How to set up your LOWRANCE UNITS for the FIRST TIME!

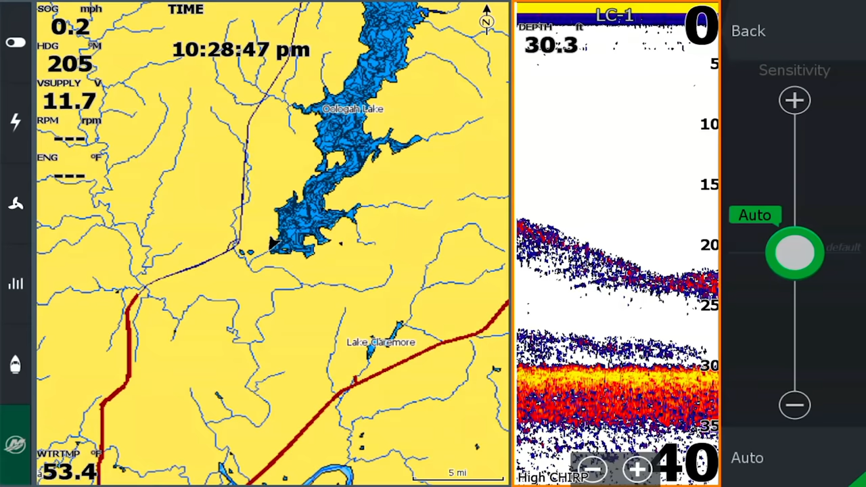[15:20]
On screen: depth 30.3 ft, water 53.4°F
Like I said, we got a fairly decent picture there. If I start taking it down just a couple of bumps, you can see it, it starts clearing the screen out and you can get it to where you're not seeing anything. Right. So again, for this one, leave it in auto. Yep. So those are some of the main setups in advance. This is where your surface clarity and all of that stuff is.
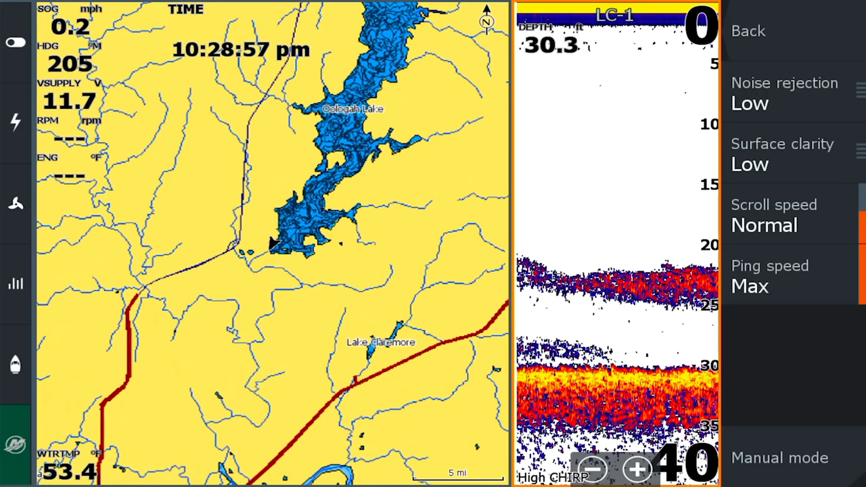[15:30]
Typically we don't mess with that a whole lot. So your noise rejection, what that does is that kind of looks at the boat and says, okay, I'm picking up some electrical noise here and stuff like that. So it helps filter that out. And then your surface clarity,
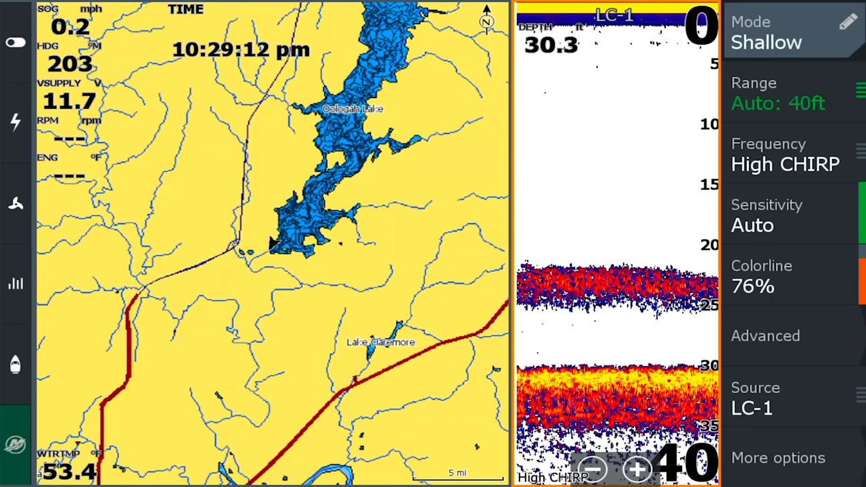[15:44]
On screen: depth 30.3 ft
you know, it takes your, if you have a lot of stuff in the top of your water column, you can kind of filter that out. I found like in an algae bloom lake or something, I'll turn that on just a little bit more, you know, and, and it'll just clear it right up.
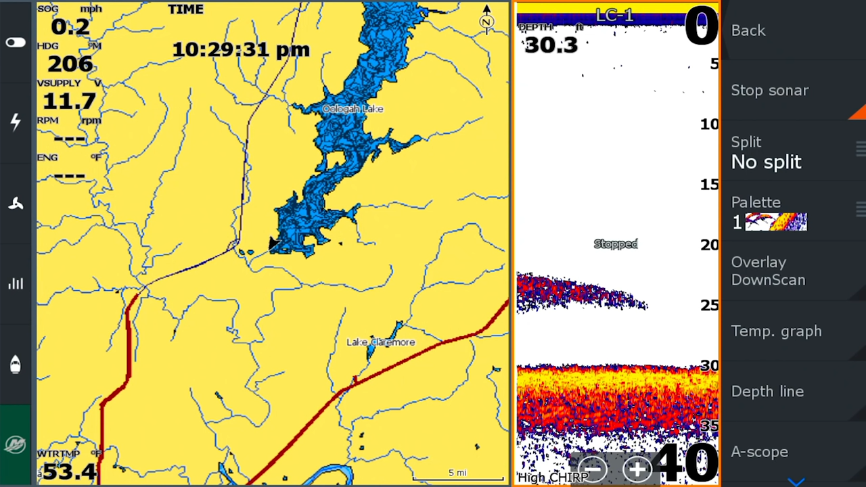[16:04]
On screen: speed 0.2 mph
Exactly. Uh, then if we go to more options, this is where you can do things like hit stop sonar. So your, um, that's really effective. If you're in a deep water lake, if you guys are doing one of those lakes with offshore and you go up front on your,
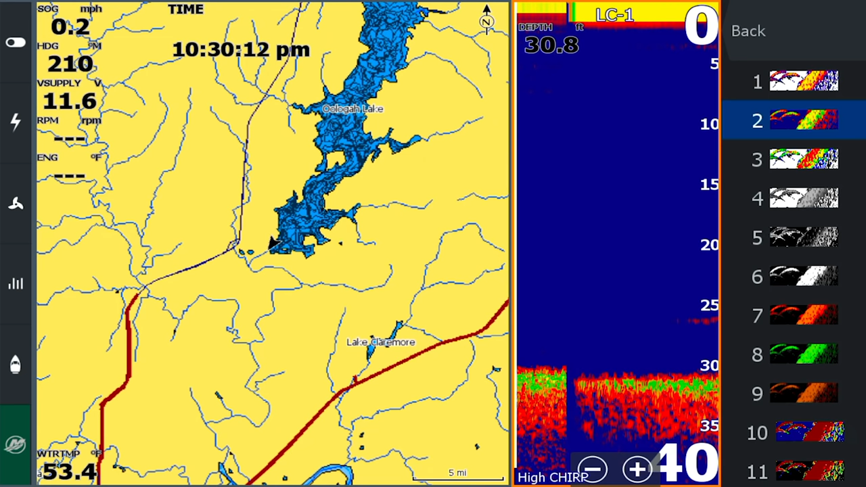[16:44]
I believe you use this one a lot too. Um, if you go to 14, it's kind of like that, but just a change with a blue background. And I tell people there's no right or wrong color palette to use. It's what you can see best, what looks best to you, what your eyes see the best when you're on the water. So, you know, it's kind of a personal preference, um, down scan overlay, this will overlay your down scan on top of your 2d sonar. I don't use that one a whole lot. I know you don't use it a whole lot. Then the other things that people typically use. Some people like to use the a scope, which it shows up here on the side of the screen and essentially what it is, it's instantaneous.
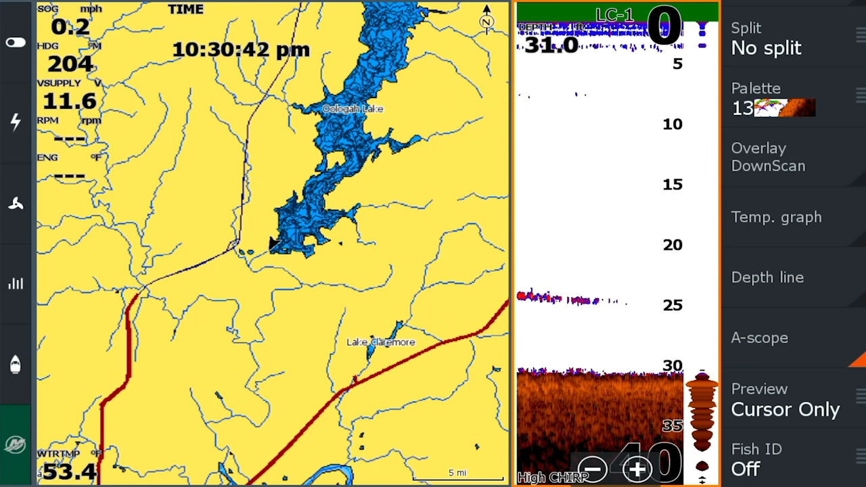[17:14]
On screen: speed 0.2 mph
It's like a flasher. It's exactly. That's what I was going to say. It's a straight line version of our, of the flasher. Yeah. So some guys use it. Some guys don't, um, fish ID is something obviously you guys don't use. Um, you can turn on symbols and basically what it does is any return that sees in the water, basically it shows up as a fish symbol.
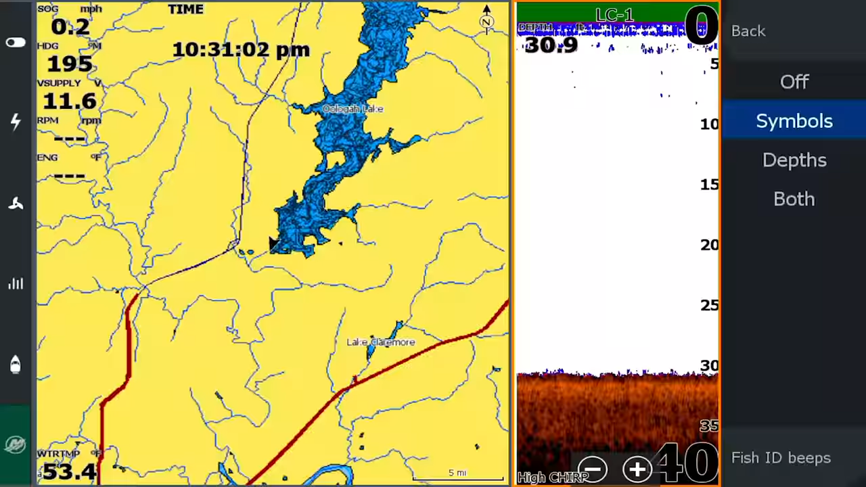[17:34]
On screen: speed 0.2 mph
So we know those aren't always correct. Exactly. So, Hey, one thing I think we forgot over here on the map that I always like to set, I always like to set, uh, look ahead, um, right here.
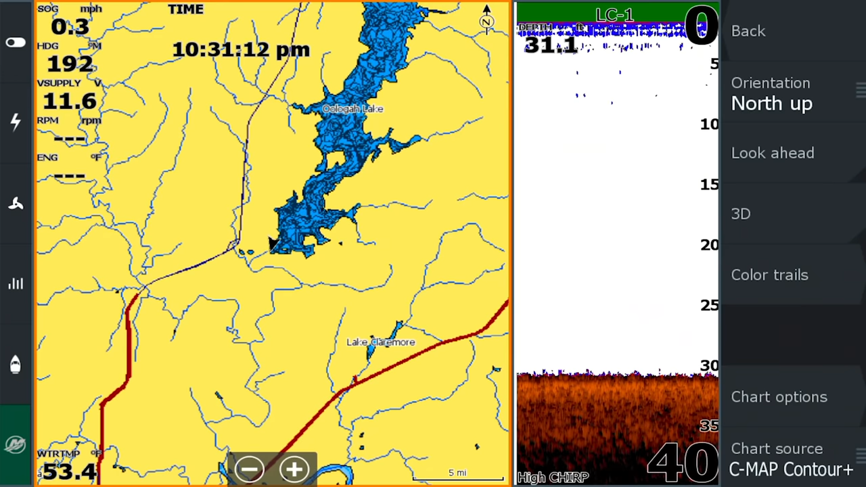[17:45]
On screen: speed 0.3 mph
I hit that button right there. So that way I've got the majority of the map in front of the direction the boat's traveling, which is kind of cool.
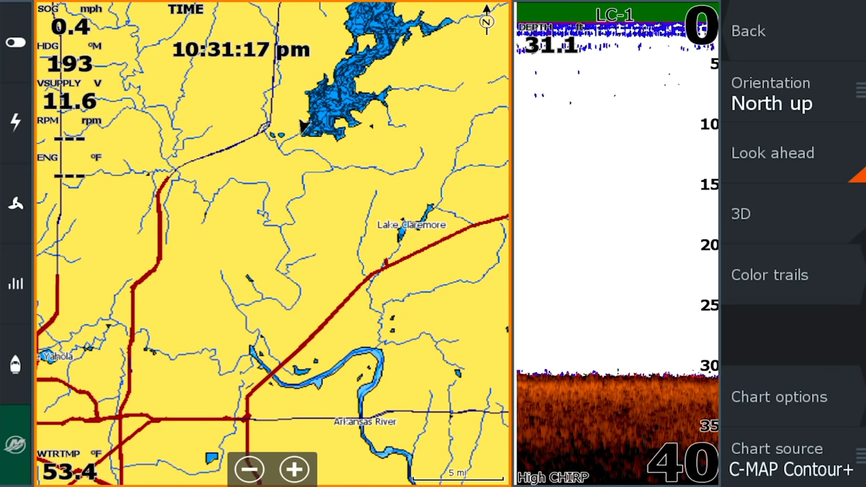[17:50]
On screen: water 53.4°F, speed 0.4 mph
Uh, another thing that I will turn on are my, uh, uh, my range rings and my, you know, my pointer signal, you know,
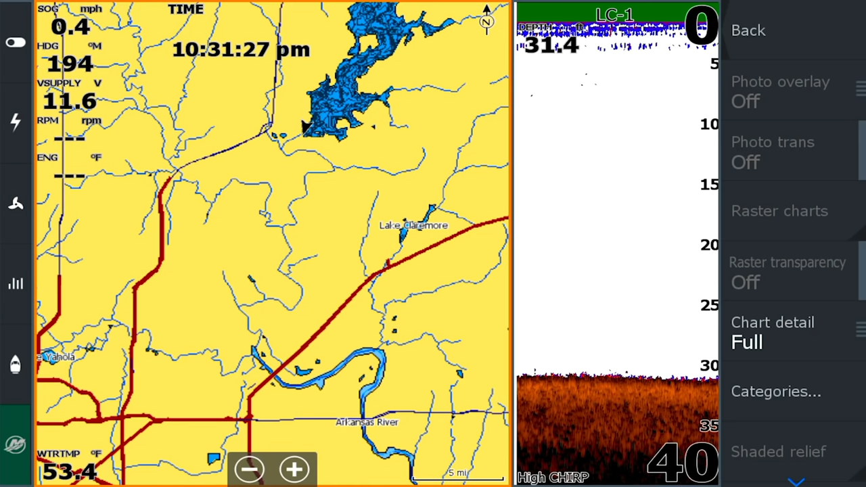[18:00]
On screen: water 53.4°F, speed 0.4 mph
just so the range rings, I do that signals that's pages settings, um,